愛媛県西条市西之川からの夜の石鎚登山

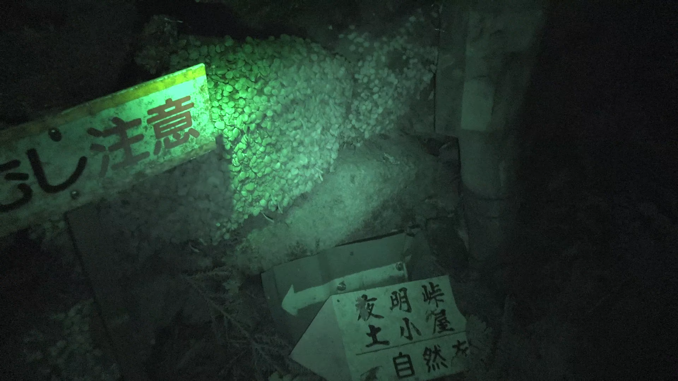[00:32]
土小屋と成就社の分岐点に来ました。まぶし注意、真っ暗でビデオカメラにはほとんど何も映らんね。
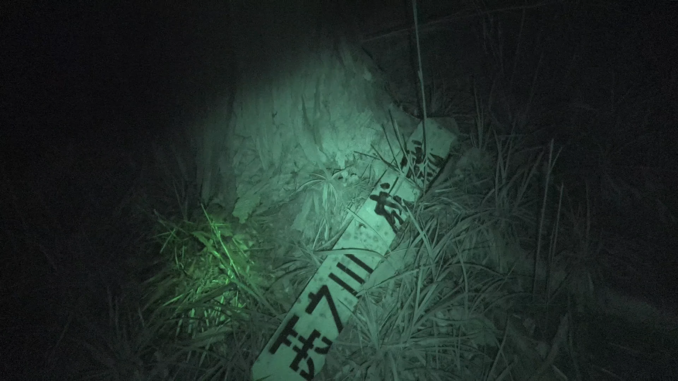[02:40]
ちょっと書いてある。はい、また看板発見。
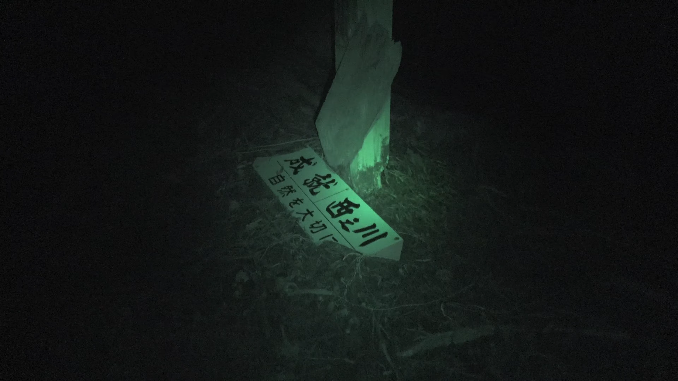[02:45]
石槌ロープウェイの成就社駅とほぼ同じ高さのところまで来ました。